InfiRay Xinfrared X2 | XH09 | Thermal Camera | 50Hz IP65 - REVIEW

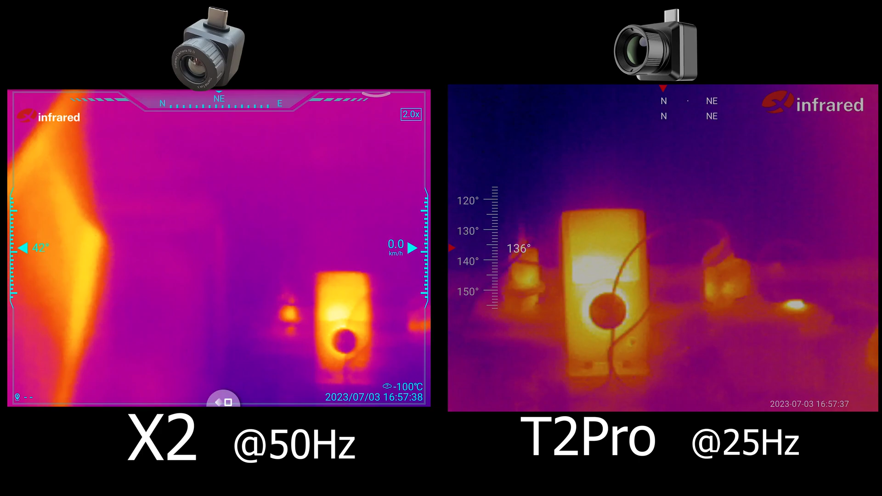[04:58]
And just to give you an example for the 50Hz, on the left side you can see the X2 at 50Hz, and on the right side the T2 Pro at 25Hz.
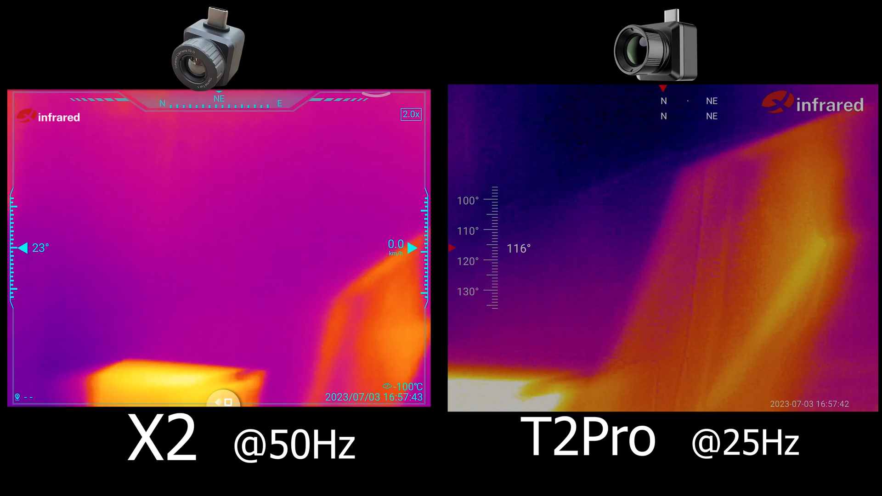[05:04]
You can clearly see when there is a quick movement, the 25Hz side is wobbling, has a jello effect and some ghosting. And on the 50Hz side this is almost non-existent. It is because the X2 generating 50 image per second, while every other model is generating only 25. And of course with only 20 frames per second you will experience this jello effect, this ghosting, which is basically eliminated with the 50Hz.
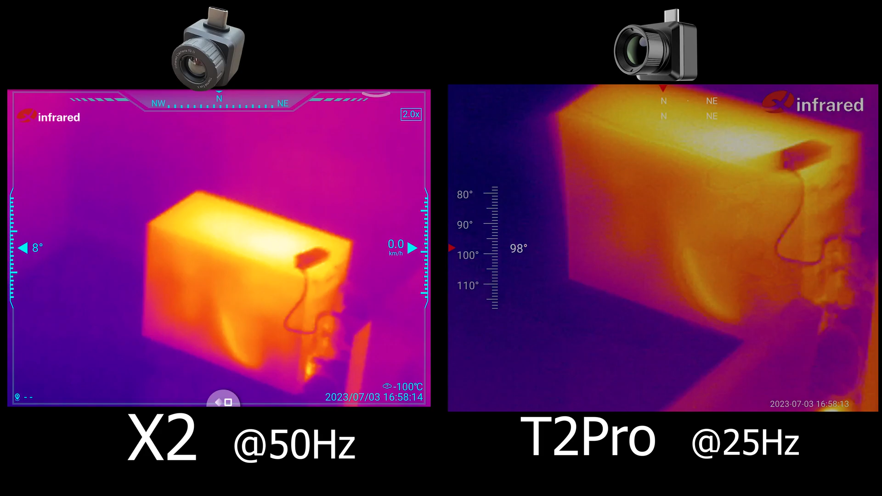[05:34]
So you can clearly see the 50Hz is a huge advantage. As you can see on the specifications, it puts it in a very unique position among the models. And now let's take a look at the new software.
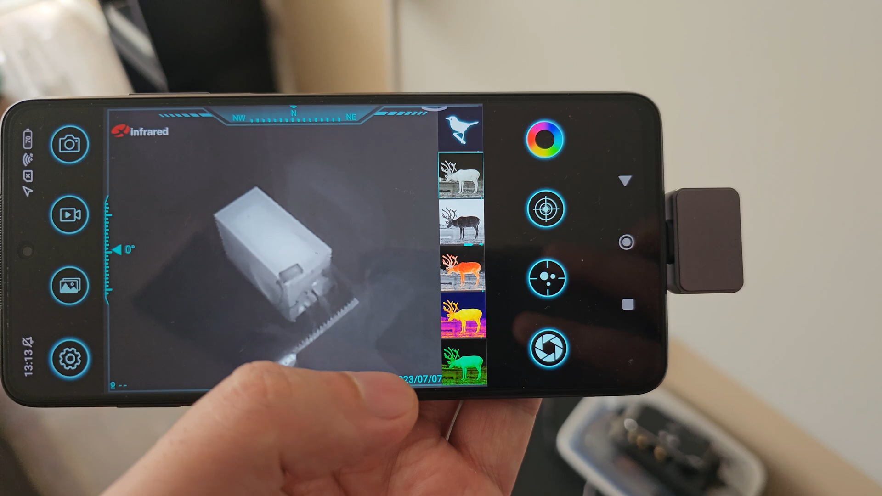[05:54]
So this is the new software for the X2. It has a completely new software now, because the X2 is using the same core as the P2.
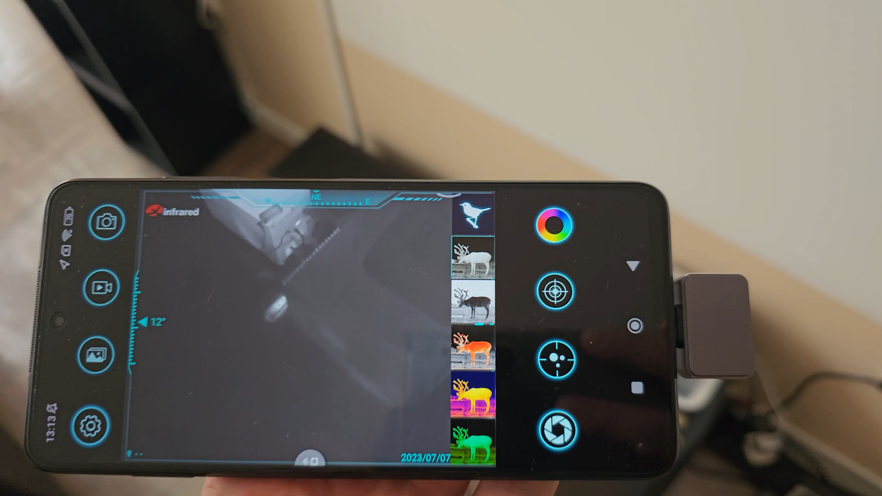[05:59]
And as you can see on this demonstration, the P2 is working completely fine with this software, with all functions.
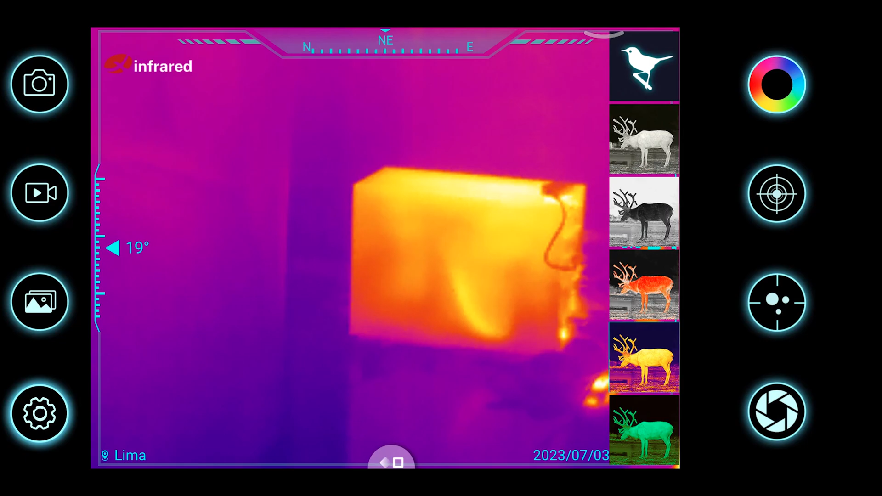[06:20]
Now let's go to the color palette. We have the bird watch color, white hot, black hot, rainbow, green, and that's all the color palettes.
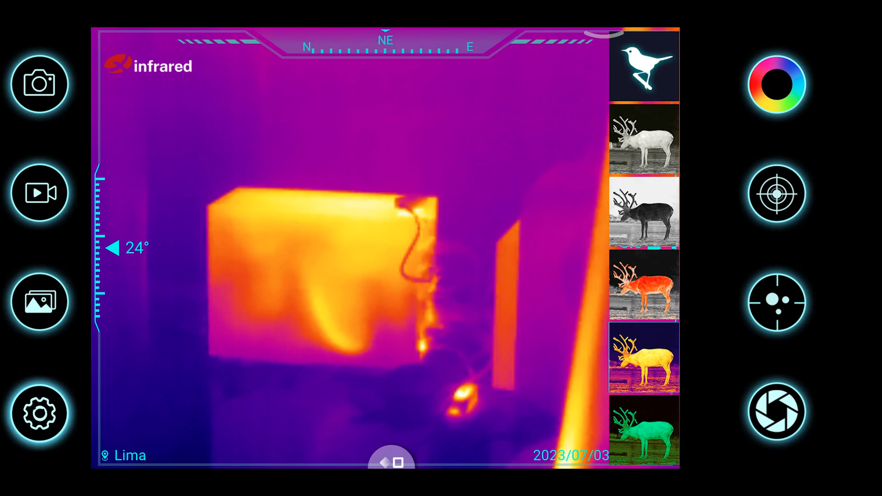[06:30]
It is probably more than enough for any situation you can encounter. Then you can turn on the reticle.
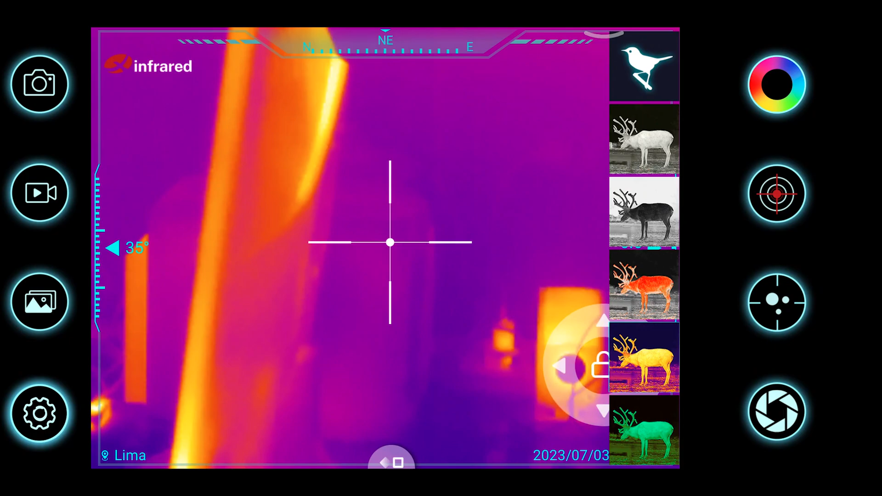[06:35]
The reticle you can move freely with your finger on the screen or fine adjust it to zero it.
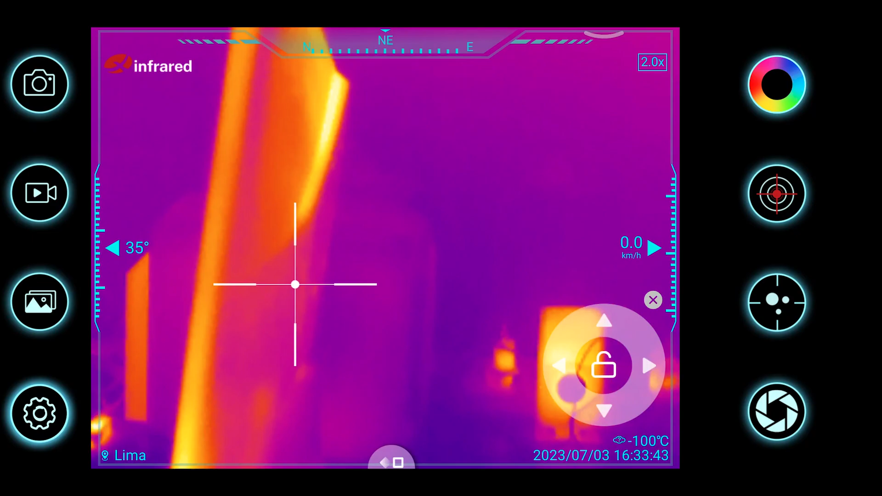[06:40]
And when you restart the app, it will be where you left it.
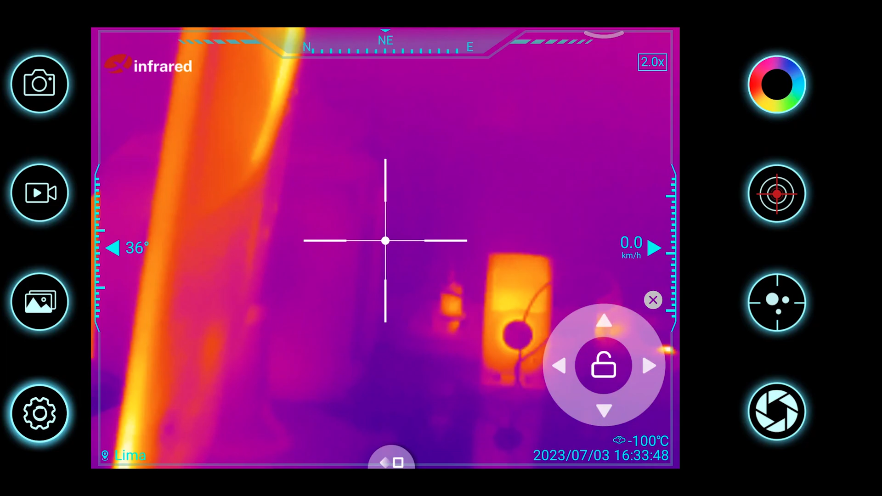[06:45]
In the menu we can find several options, such as a big giant picture for example, that will display the main camera of your phone and the thermal image simultaneously.
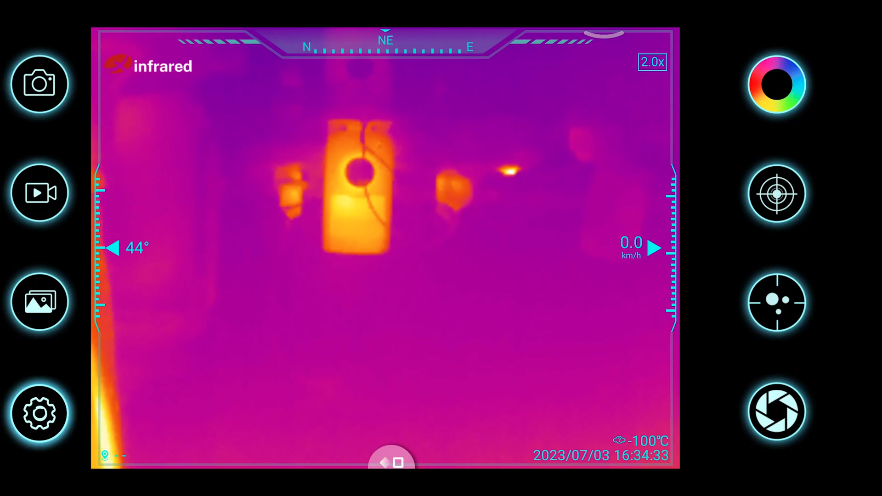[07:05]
In the general menu you can turn off the watermark.
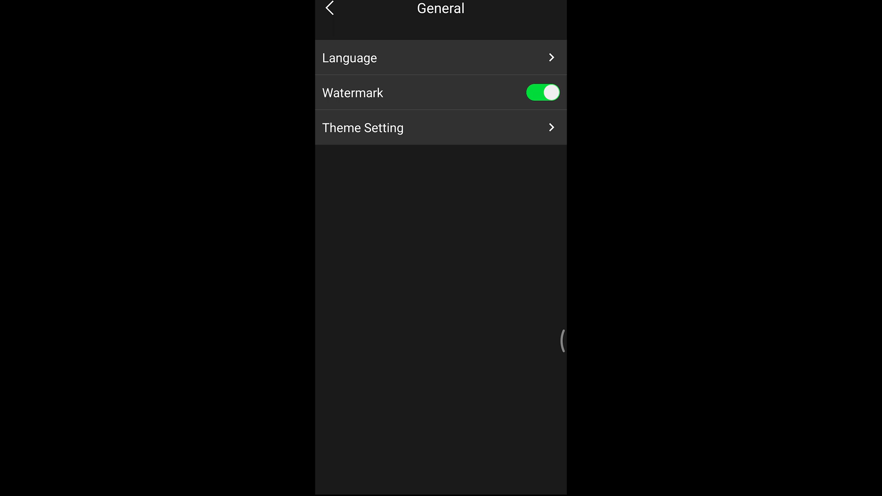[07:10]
That means you're not going to have the X infrared logo in the upper right corner or upper left corner.
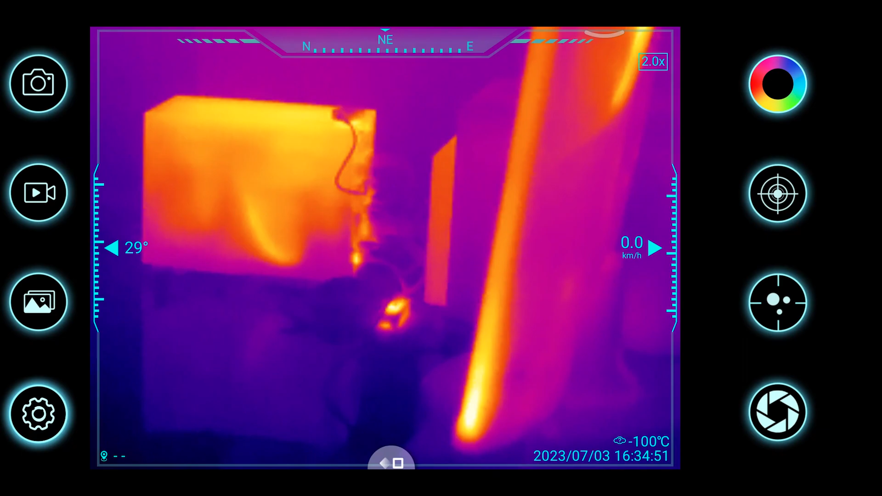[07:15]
As you can see it's not there anymore.
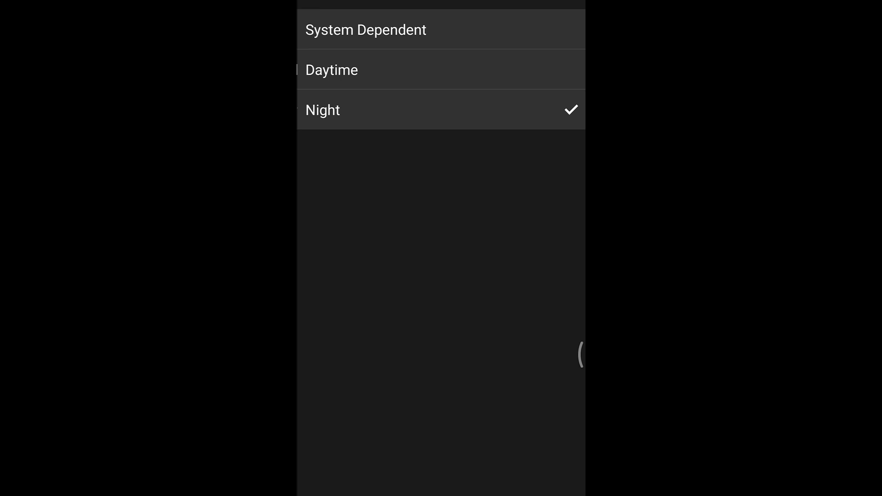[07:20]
In the theme settings you can change to be day or night theme or automatic based on the system. Then in the temperature settings you can turn on temperature measurement.
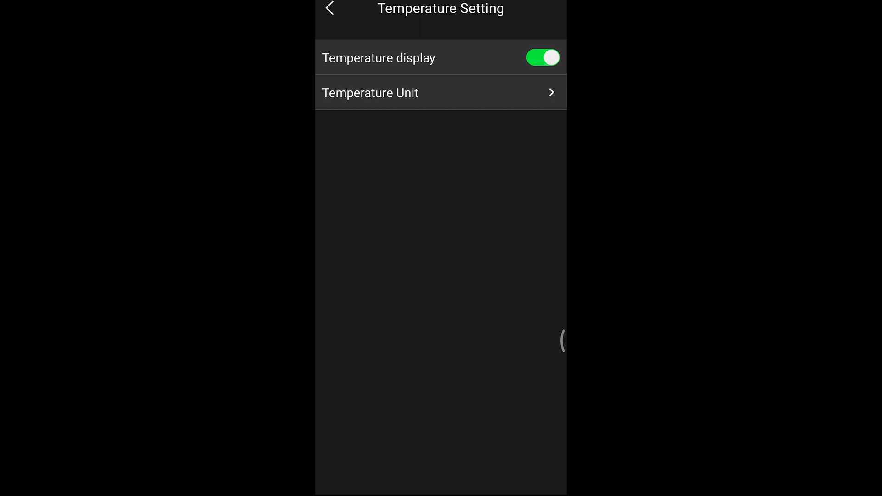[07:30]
You need to know when you turn on temperature measurement, it will revert back to 25 Hz,
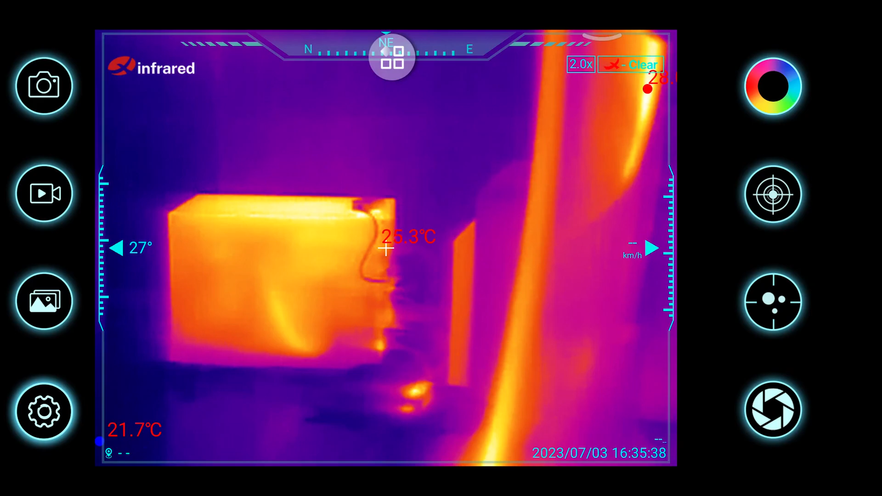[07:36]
but in exchange you get quite accurate temperature readings, as you can see it on this demonstration.